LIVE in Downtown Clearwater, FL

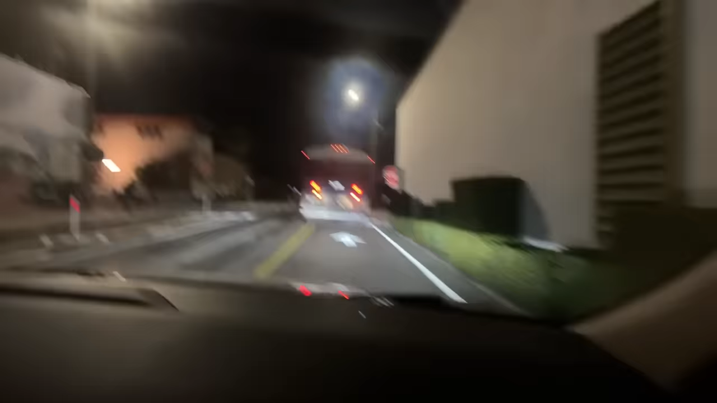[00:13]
we are live in downtown Clearwater trying to solve the mystery of where are Scientology's buses dropping the Sea Org members
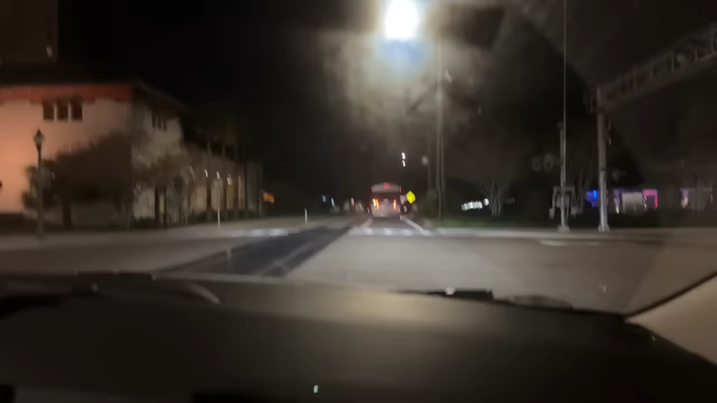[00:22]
when we are outside the superpower building and they're trying to avoid us.
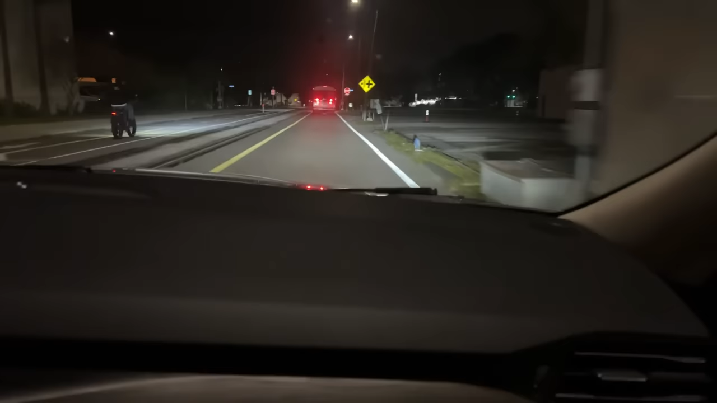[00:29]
But they've got a retired cop on their tail. Yeah. Well, the gimbal does not want to behave. All right. So anyway, we did solve the first part of the mystery, which is find a bus.
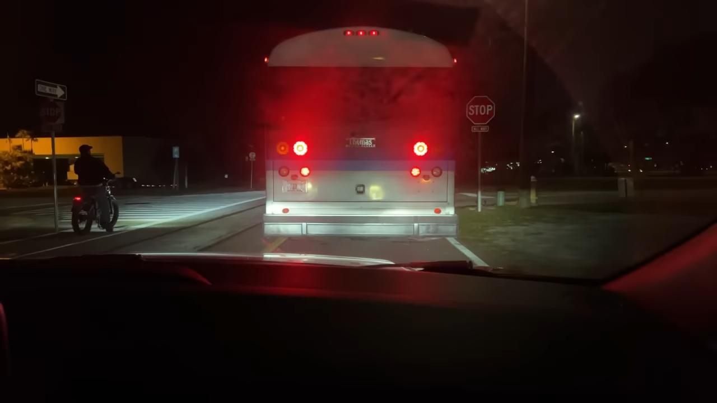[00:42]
We found the bus.
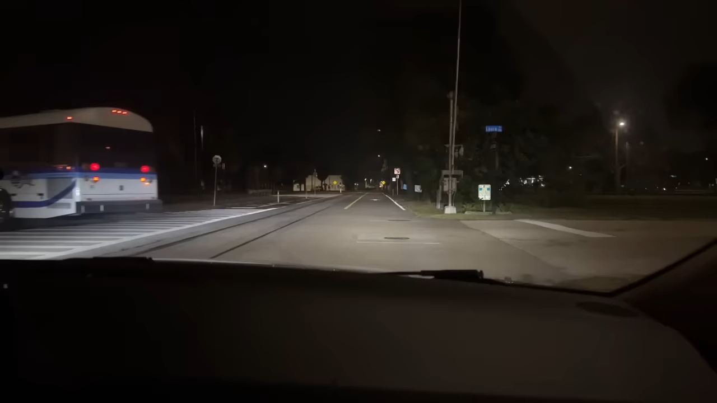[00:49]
Now it's where does the bus go?
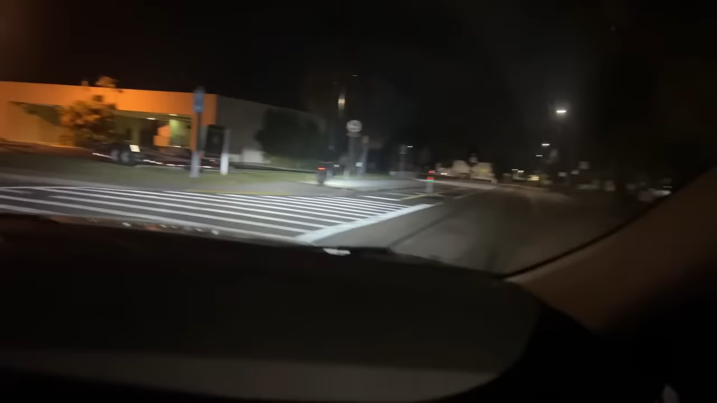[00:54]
Where do the people on the bus get off of the bus? So. I don't see any heads in there though.
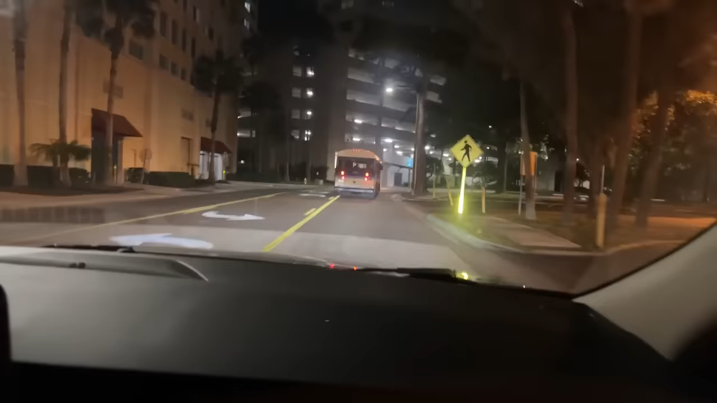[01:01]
Well, then let's see. Where does the bus pick up the people for the bus?
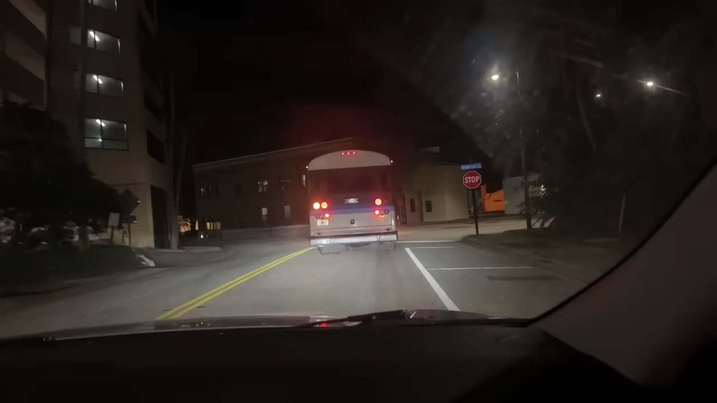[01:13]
For another bus, and hey, I got one of them on my tail. Is it just me, or is the bus taking evasive maneuvers?
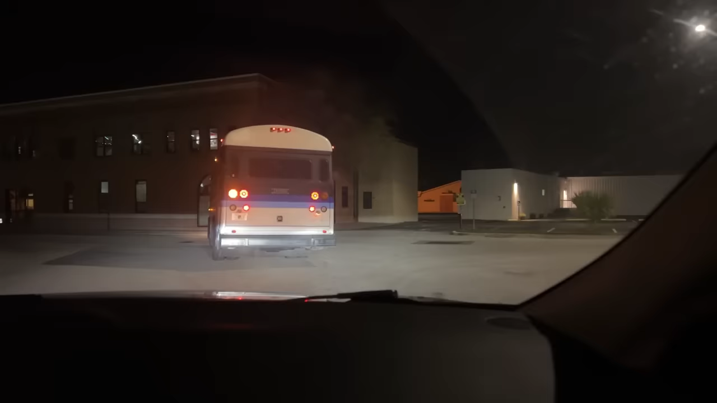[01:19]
The bus is trying to take evasive maneuvers.
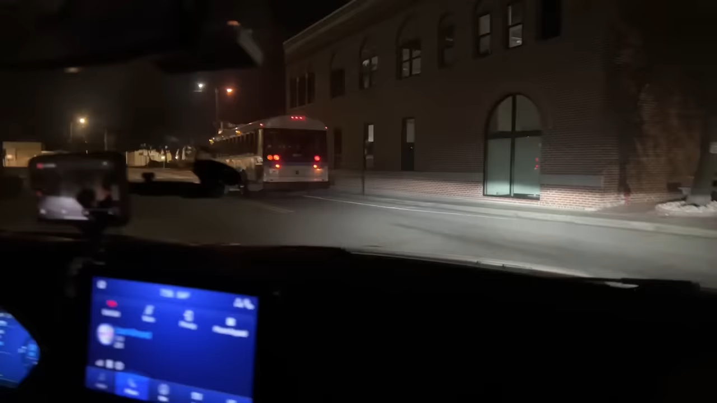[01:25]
I mean, I don't know this area, but it does seem like he has no direction. The guy is literally trying to lose us.
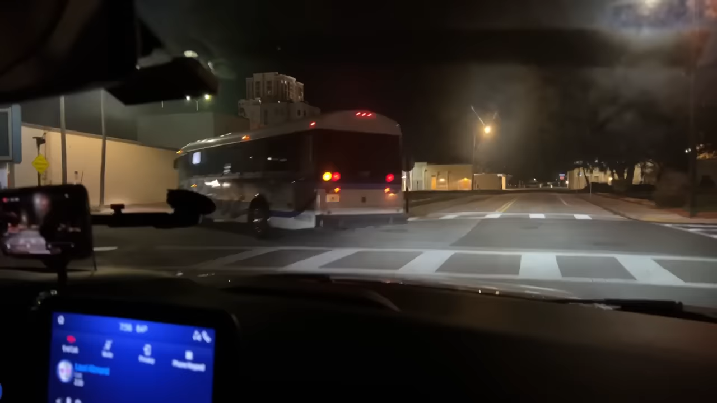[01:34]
We're in downtown Clearwater. I mean, this gets silly at a point. I guarantee you he's on the phone to security to try to get him to come cut me off or something.
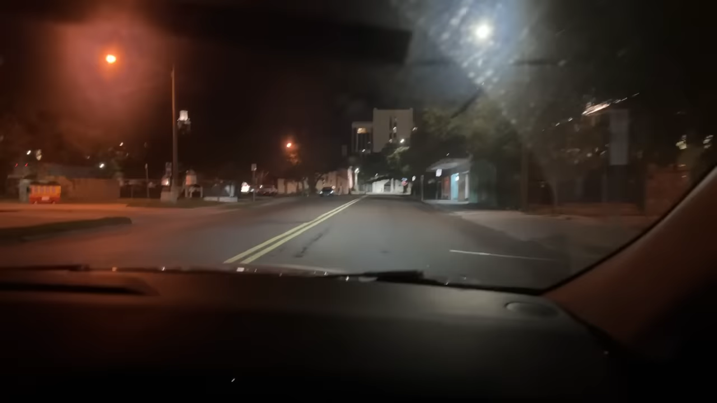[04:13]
But that's what I'm... Is that not Scientology? No, that's not Scientology's place. That's just a public bus depot. Okay. I thought it was theirs.
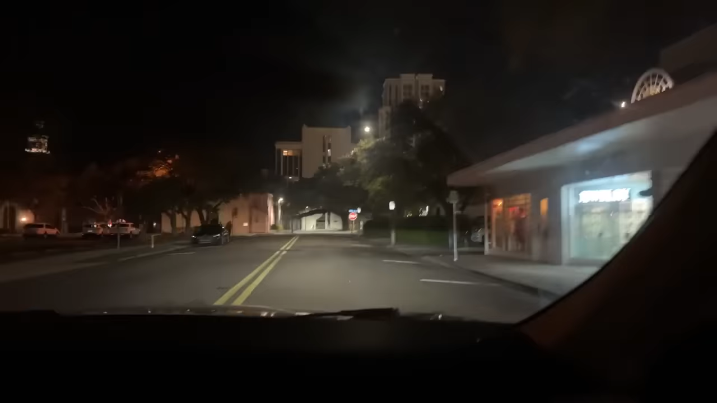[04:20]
You're right. Is the bus still there?
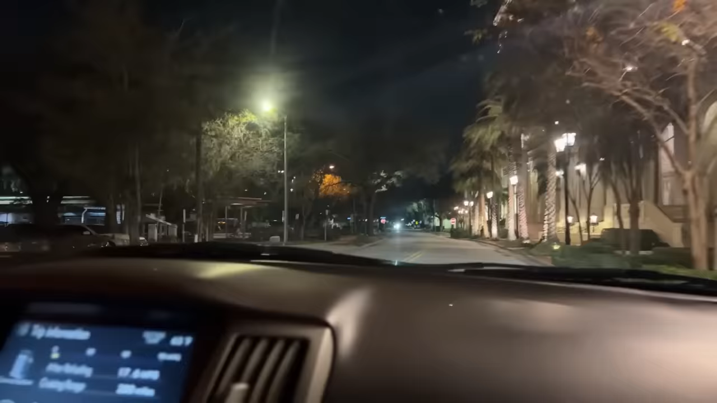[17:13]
Did you see what the guy did when we were following him? No. It was absolutely insane.
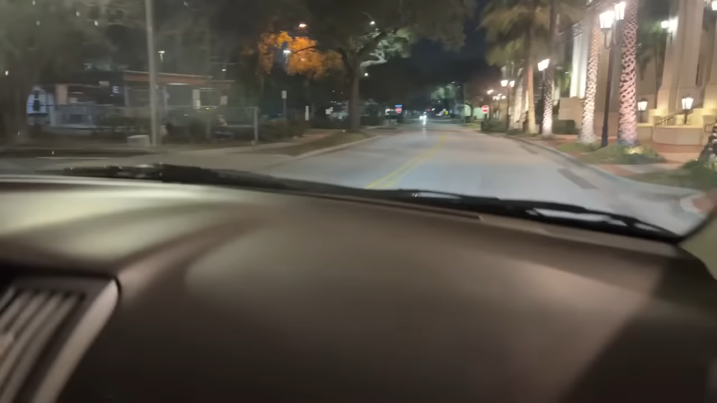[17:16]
He went on like five minutes of evasive maneuvers in a freaking bus, an empty bus. This was empty as well. Yeah. All right. So. Actually, there's some people going out that way. Let's check real quick.
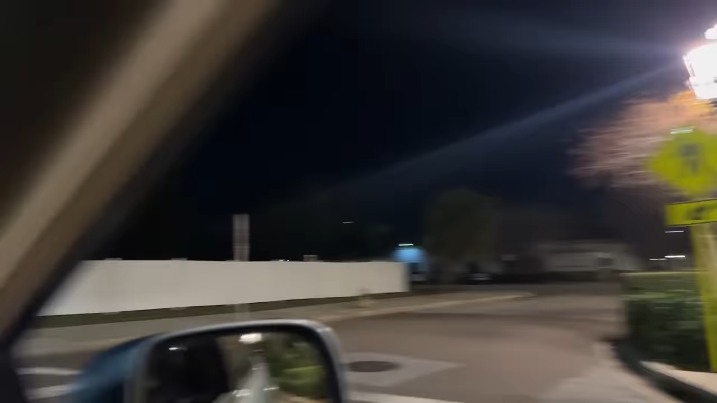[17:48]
Is this guy following us? Did that guy just start up his car? He did.